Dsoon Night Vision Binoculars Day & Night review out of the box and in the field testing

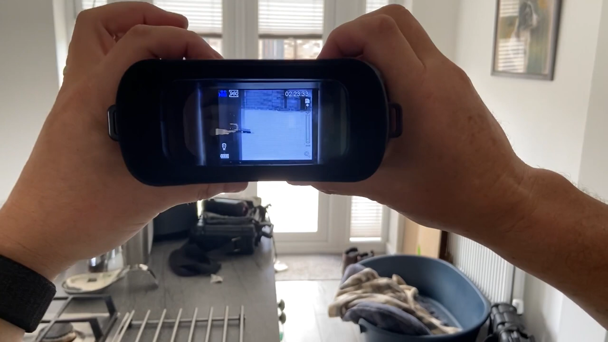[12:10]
bottom button you'll see it's coming all the way back down to one and then if i press it again it turns the night mode off and puts it back into day mode so very simple
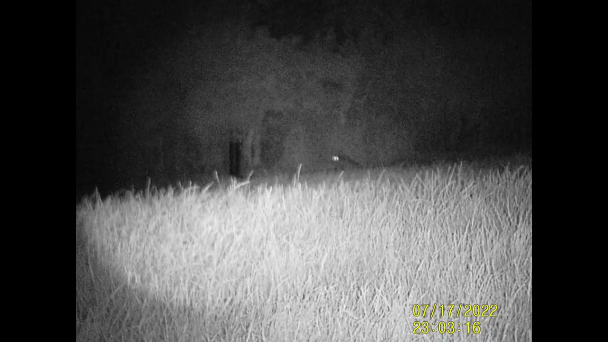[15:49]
this clip shows a fox that's about 100 yards away
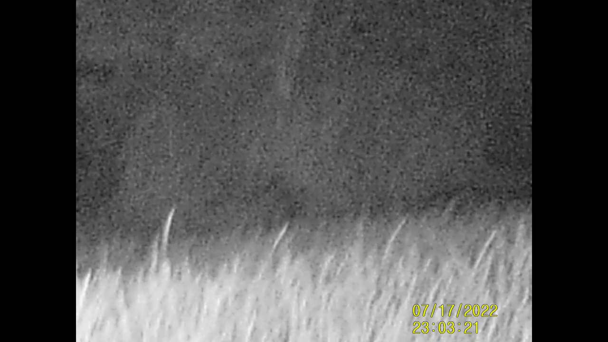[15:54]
it's not very clear because I was still getting used to
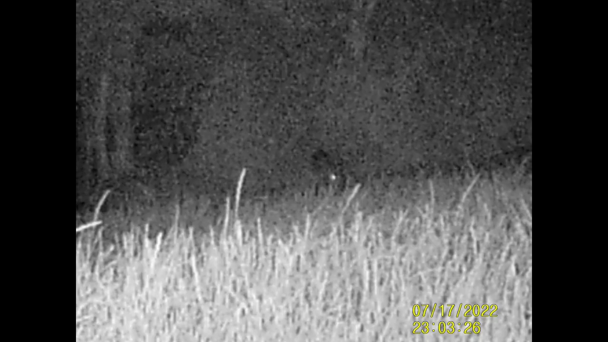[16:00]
focusing it in the videos will gradually get better you'll see another IR light start shining that's from the trail cam that we set up this watching the feed pipe but unfortunately this occasion the fox got spooked and it ran
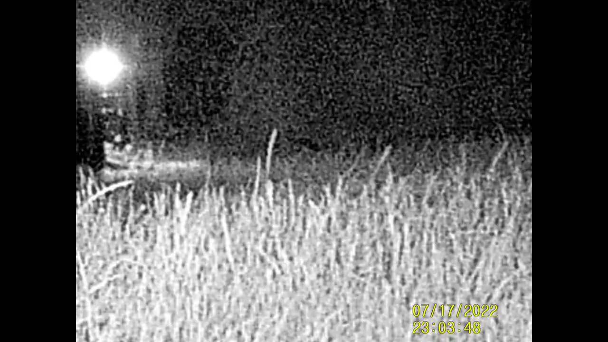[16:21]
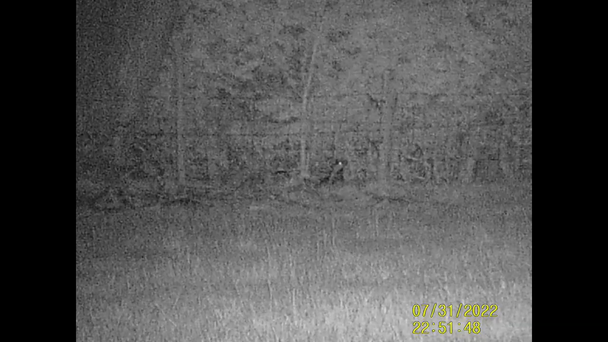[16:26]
here's a short clip of a badger it decided to come within about 80 yards of us
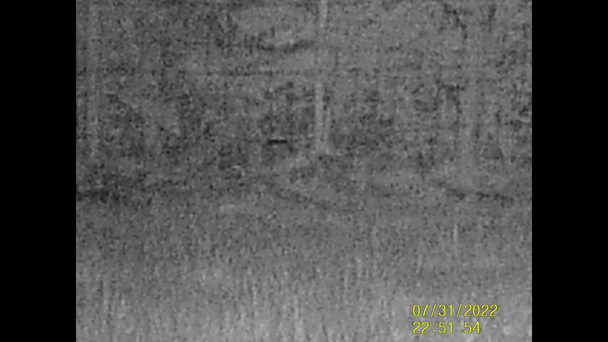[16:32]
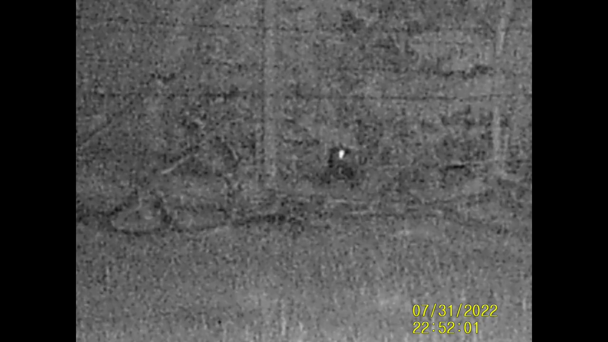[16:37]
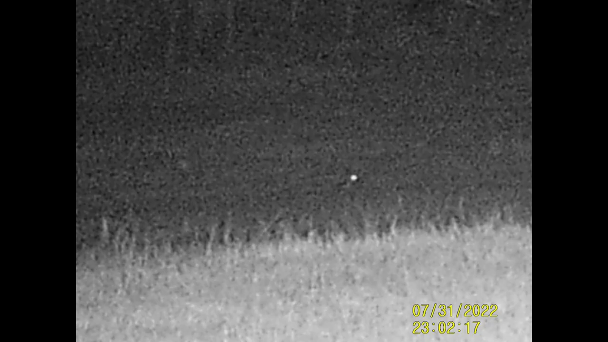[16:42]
and this clip is of a rabbit which is round about 130 yards away
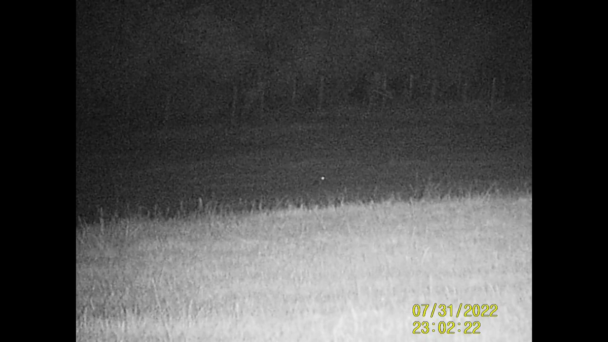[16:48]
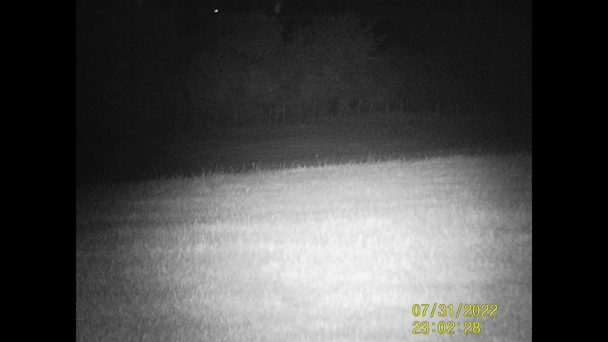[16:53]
these last clips of rats are roughly 25 30 yards
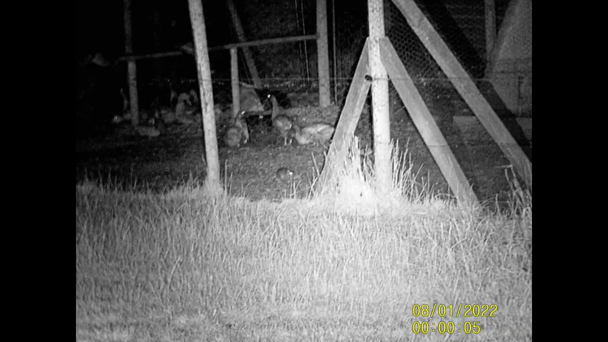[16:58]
away the clarity of the picture is really good but if you don't
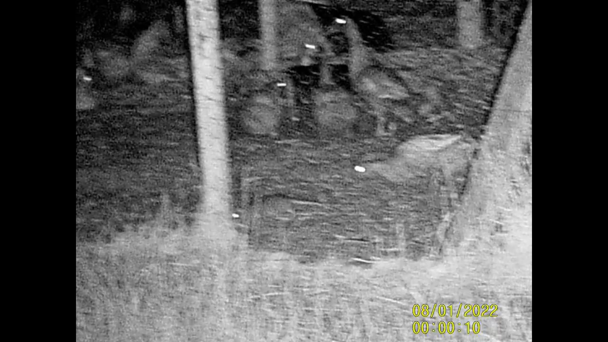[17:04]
remember to use the ocular focus at the front if you zoom in it will go really blurry
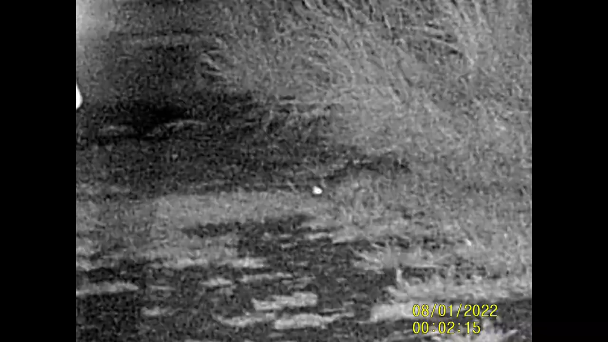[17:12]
so to sum up this bit of kit is it's
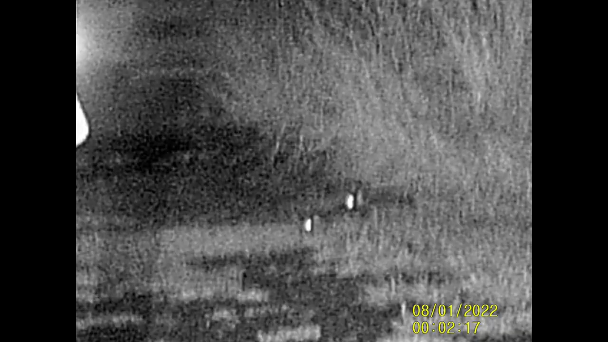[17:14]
really easy to use very simple without reading the instruction manual the battery life
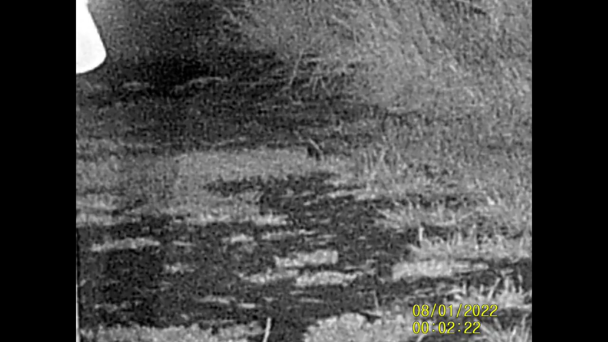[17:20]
it's excellent put six brand new batteries in I've used it for at least four hours and it's